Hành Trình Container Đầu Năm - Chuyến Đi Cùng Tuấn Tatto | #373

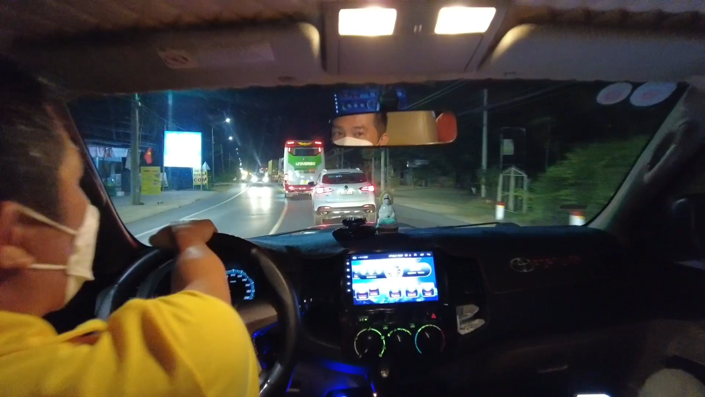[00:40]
Đây, thì vừa rồi anh Vũ, anh ấy chở Tuấn Tato đến rồi giúp mình đi mua mấy cây cuộn băng dán để dán ở cái lỗ gió cho công. Xong rồi bây giờ anh ấy nhiệt tình lại chở giúp mình đi ăn tối nữa vì mình lên là chưa kịp ăn tối. Và trên đường đi đây tâm sự thêm chút thì quay các bạn xem một tí đoạn quốc lộ 20. Đây, Tuấn Tato ngồi bên này, còn bên anh Vũ ngồi bên này.
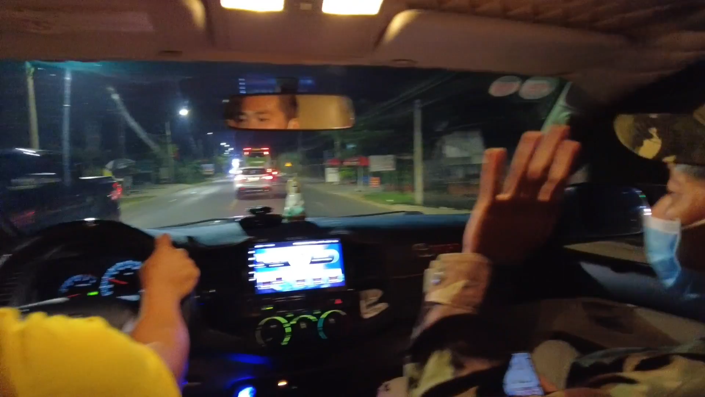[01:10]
Hôm nay là được em chở, gọi là thần tượng của em là quá nhiệt thành luôn.
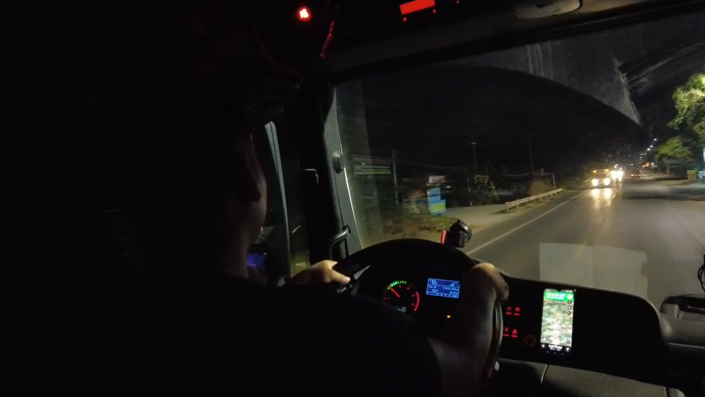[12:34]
Và thứ hai nữa là cái khu vực này xe Honda người ta chạy rất là nhanh, rất là nguy hiểm. Cũng mấy tháng rồi ấy, mình mới trở lại cái cung đường này.
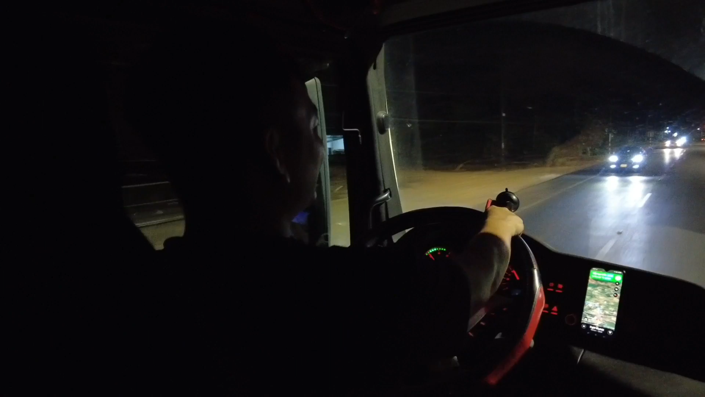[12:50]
Thì bây giờ mình không có quay nhiều thêm nữa, để quay qua cái dốc 97 đấy tí rồi sẽ kết thúc cái đoạn đường hành trình đêm nay, để ngày mai ban ngày mình quay thêm vào cái lịch trình mà chạy ban ngày ra sao, đổi ga ra sao thì mình sẽ quay cho anh em xem. Đây là dốc 97 đúng không? Dốc 97 Dốc 97, chỗ này cắm biển 60 này. Chỗ này nổi tiếng lắm đó. Chỗ này hay lật, hay ngã, hay tai nạn này. Bây giờ người ta để vạch liền hết đây, cấm rồi.
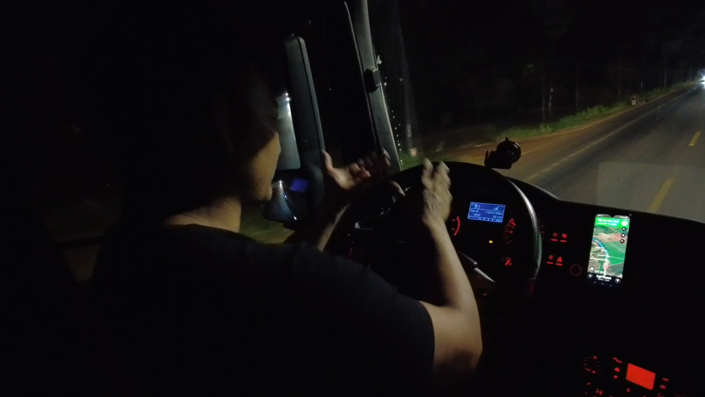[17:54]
hay sôi máy, hay phải làm nhớt, làm máy, làm hơi các kiểu, không có bền. Đây, cái nhiệt nước của xe này nó rất là ổn định, lúc nào nó cũng mát luôn, cực kỳ mát luôn.
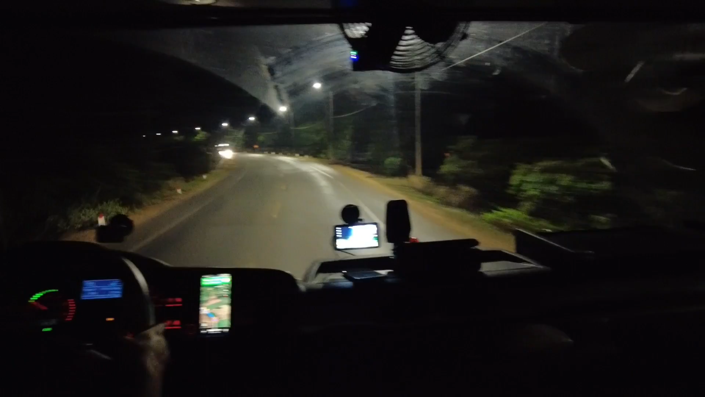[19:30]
Xe này vừa đè cái vạch này, mon men vượt mình này, hai xe dính đó, mon men vượt mình ở cái góc cua đấy đấy, là đè vào vạch rồi, nên đây là hốt rồi. Có người canh ha. Có lẽ mình quay đoạn này dài dài này, tâm sự đôi ba câu thôi, rồi ngày mai ban ngày mình mới tiếp anh em nhé.
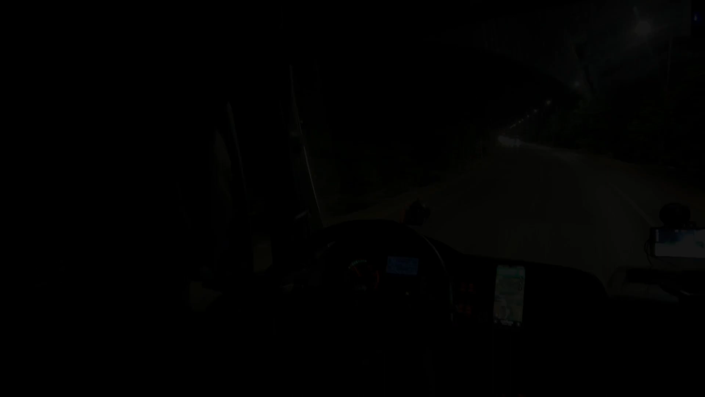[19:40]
Ngồi sau xe người khác chạy cho mình ngủ, hôm nay Tuấn Tato chạy cho mình ngủ đây.